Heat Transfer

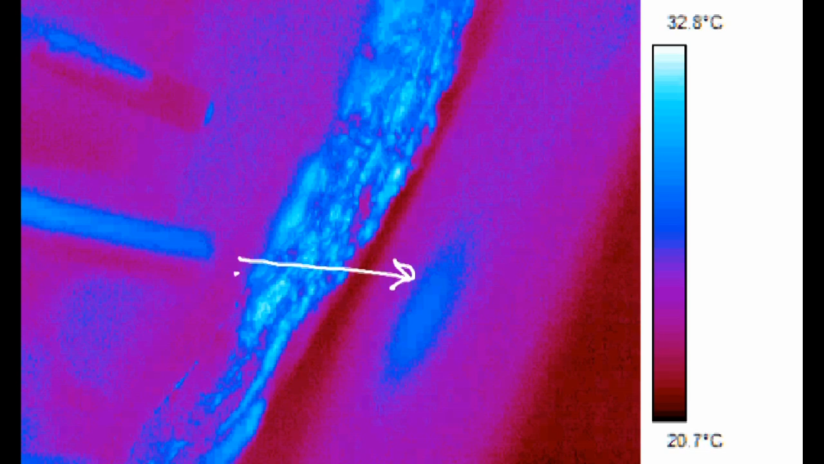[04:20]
On screen: scale top 32.8°C, scale bottom 20.7°C
However, the radiation is reflected by the aluminum foil.
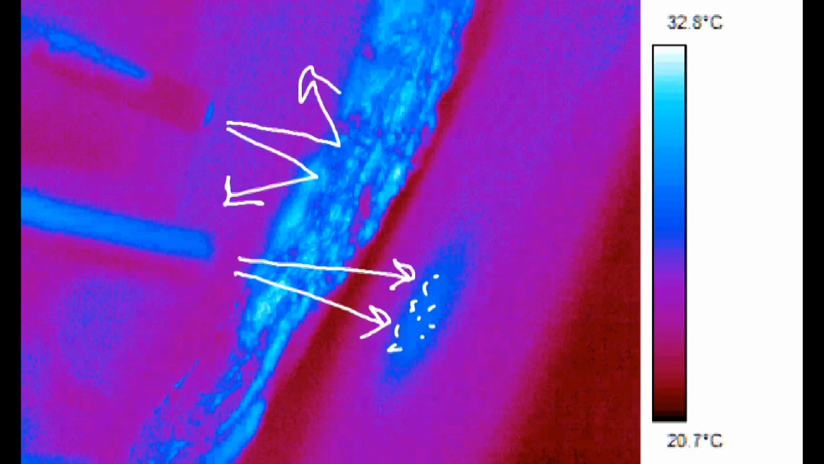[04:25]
On screen: scale top 32.8°C, scale bottom 20.7°C
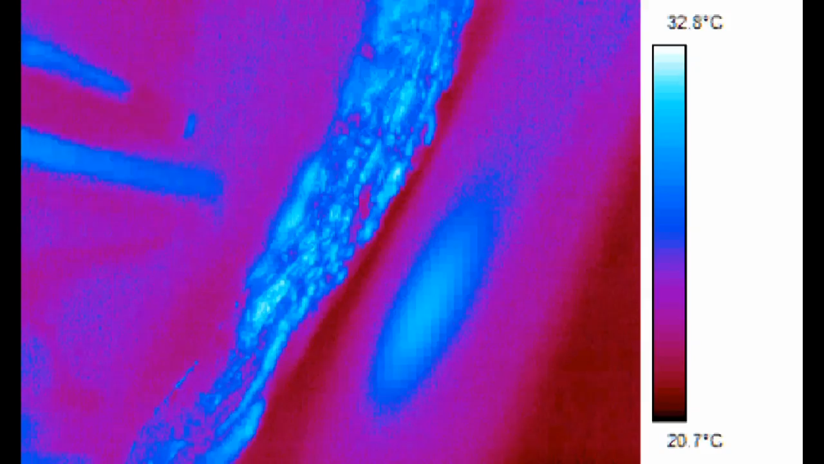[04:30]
On screen: scale top 32.8°C, scale bottom 20.7°C
When the lights are turned off, we can see that the cardboard under the aluminum foil was not heated because radiation never reached it.